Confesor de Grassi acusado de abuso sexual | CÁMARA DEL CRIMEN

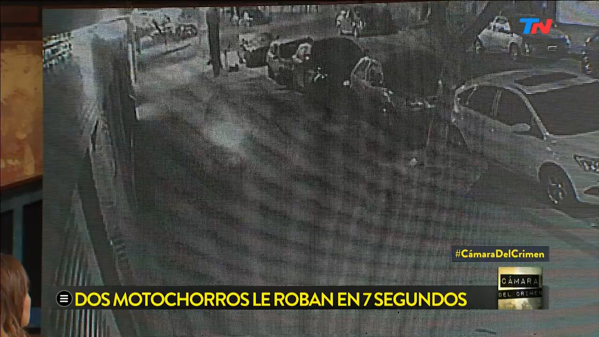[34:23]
9 y 10 la mujer distraída hay que tener mucho cuidado con esto mirando el teléfono celular los motochorros que llegan a toda velocidad se suben a la vereda ahí